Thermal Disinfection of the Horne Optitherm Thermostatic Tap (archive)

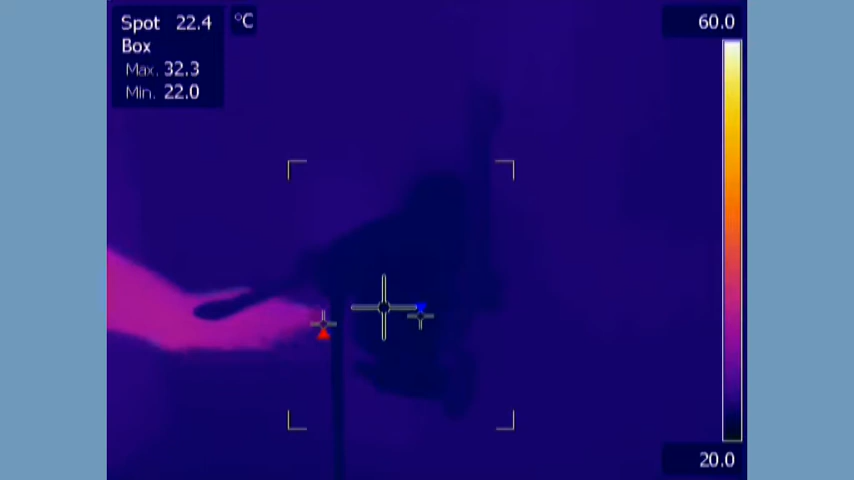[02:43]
On screen: spot 22.4°C, max 32.3°C, min 22.0°C
The control of Legionella bacteria in water systems,
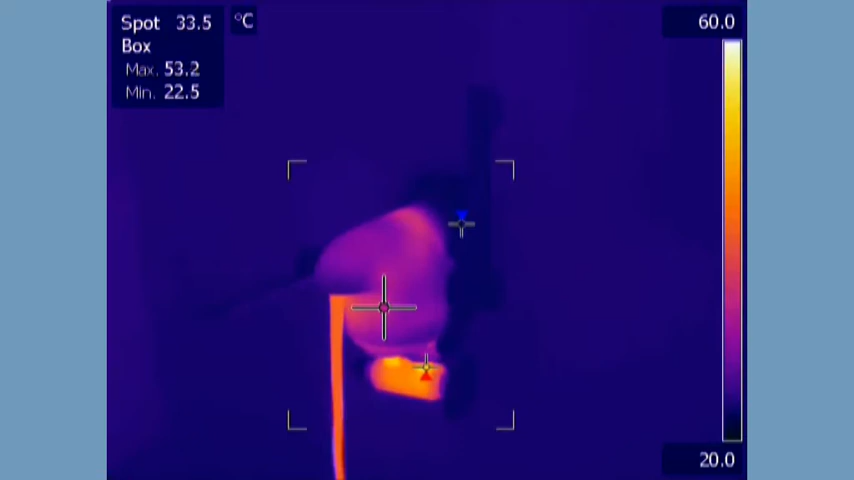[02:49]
On screen: spot 33.5°C, max 53.2°C, min 22.5°C
approved Code of Practice, L8, recommends that after reaching system temperature, the hot water should be flushed through the tap for at least five minutes to ensure complete disinfection.
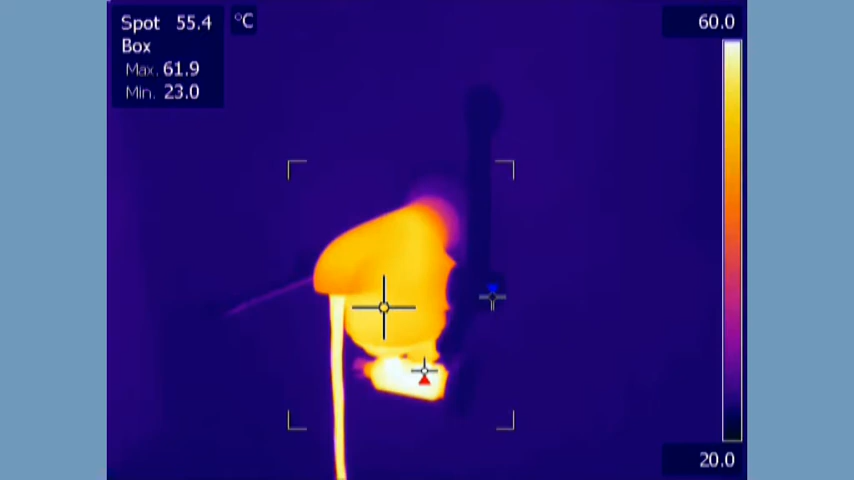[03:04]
On screen: spot 55.4°C, max 61.9°C, min 23.0°C, scale top 60.0°C, scale bottom 20.0°C
This process increases the temperature of the entire tap body, pervading the metal and reaching any microorganisms present.
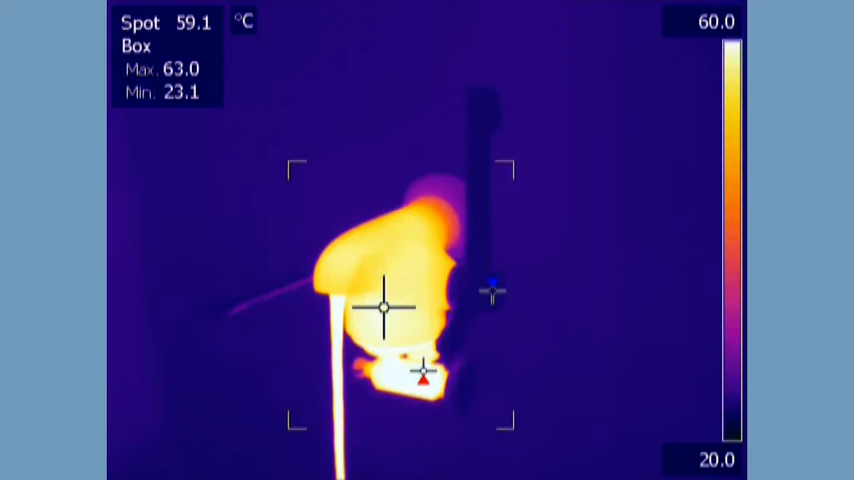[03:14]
On screen: spot 59.1°C, max 63.0°C, min 23.1°C
Note how the entire tap body reaches 60 degrees Celsius, but the levers remain close to ambient temperature.
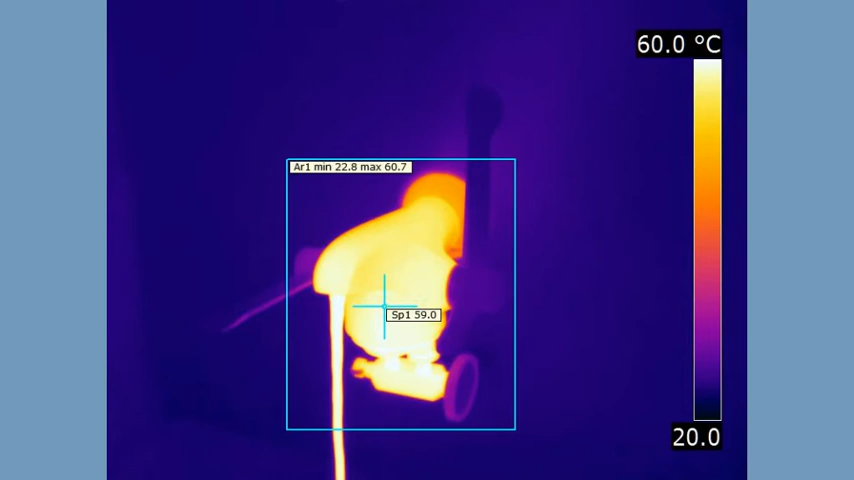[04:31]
On screen: scale top 60.0°C
Unlike using chemicals, heat treatment is inherently searching and rapidly spreads through the entire tap body, reaching any microorganisms present.